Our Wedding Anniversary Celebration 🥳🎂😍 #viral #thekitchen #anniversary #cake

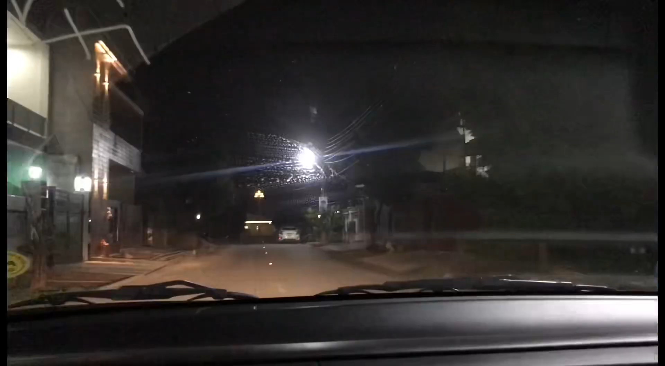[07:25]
اب ہم لوگ نکل آئے ہیں ڈینر کے لیے تو اب ہم جائیں گے ڈائمند سٹی بلکہ ہم لوگ ڈائمند سٹی آ گئے ہیں یہ آپ لوگ دیکھ ستے
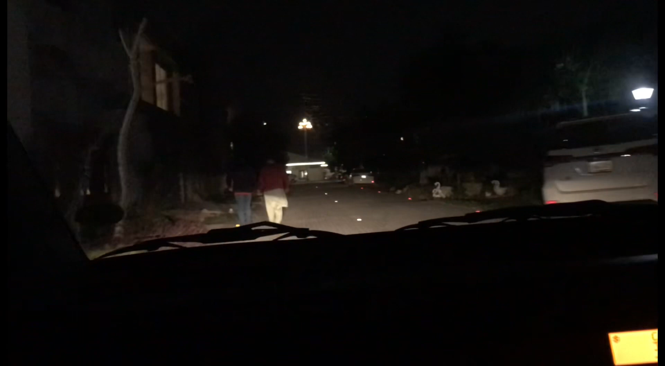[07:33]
ہو ہم ڈائمند سٹی انٹر ہو چکے ہیں اور گوگل میپ کے تروں ہم لوگ پہنچیں گے
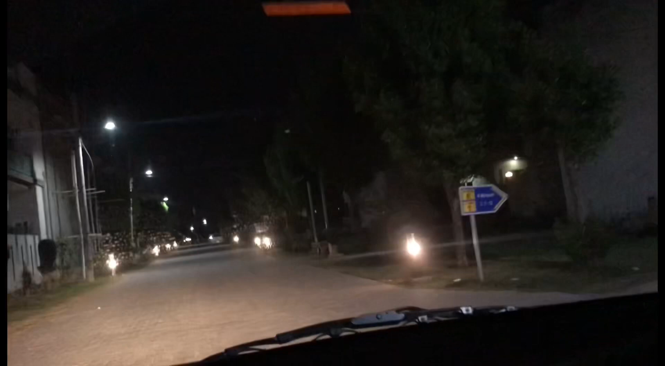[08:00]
میں نے سوچا آپ لوگوں سے بھی share کروں آپ لوگوں کو بھی دکھا دوں تو یہاں پر آپ لوگ دیکھ سکتے ہو روڈز بھی بڑے اچھے ہیں اور بڑا خوبصورت لگ رہا ہے سارا اور ابھی جب ہم kitchen garden جائیں گے اور یہ surprise تھا kitchen garden